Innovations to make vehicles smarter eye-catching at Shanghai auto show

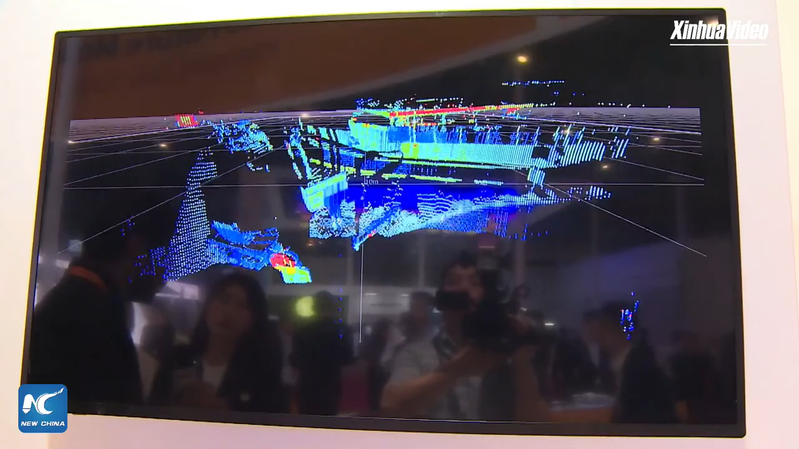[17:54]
You can actually switch the scan pattern so you can adapt to the new surroundings by moving from a high range LiDAR to a medium range to a more wider field of view.
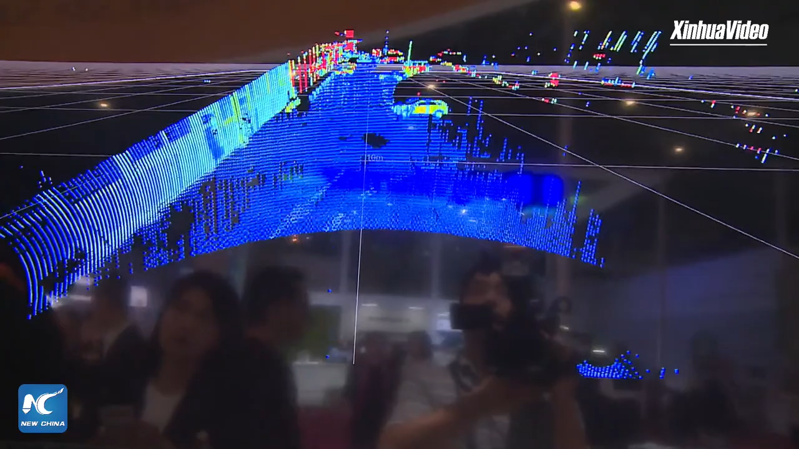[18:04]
So we can basically adapt to the scenario the vehicle is in from a highway
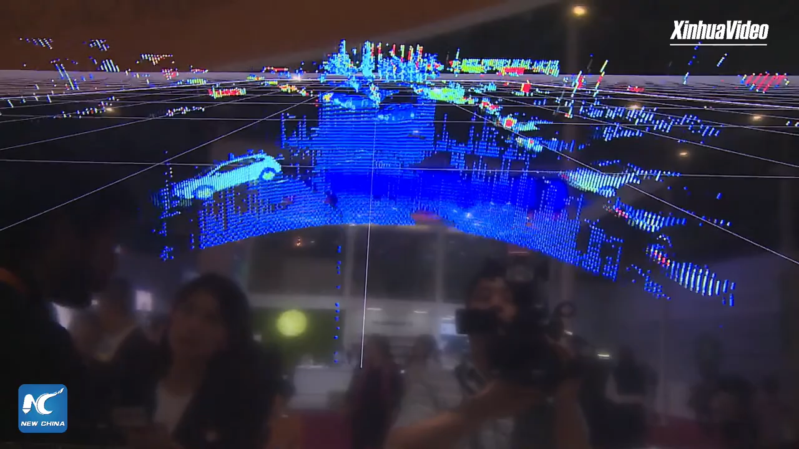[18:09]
pilot to a more city and everything happens without, you know, with the software, right?
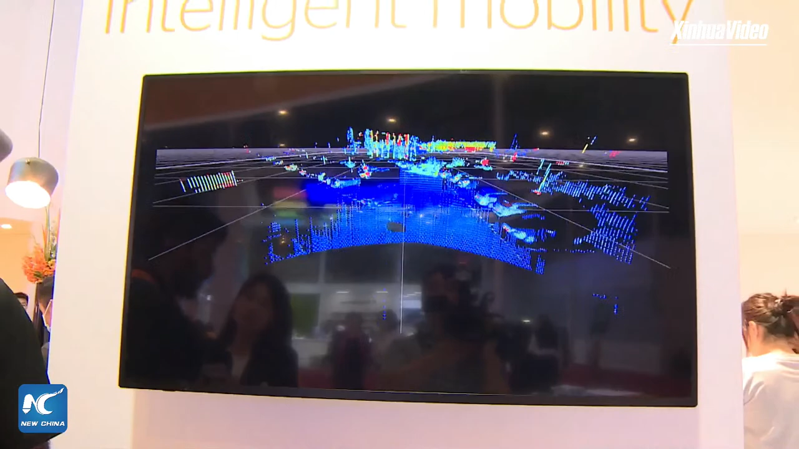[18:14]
So that is one of the unique features that we can bring to the market.